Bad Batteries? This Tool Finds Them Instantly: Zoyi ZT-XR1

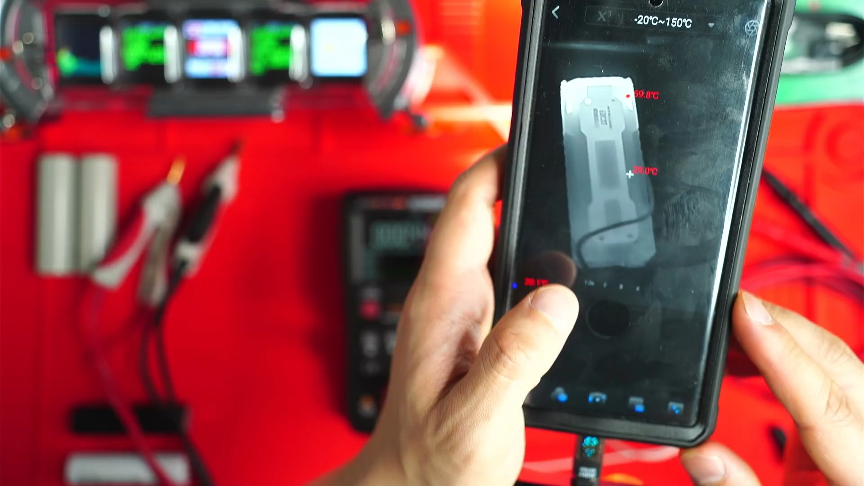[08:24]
a little bit strangely and over here i have my fellow master p3 and you can see it's actually measuring slightly different it's like 65 seems to be picking up 65 let me just flip it over like that and uh put that cross over that same area i have the probe attached to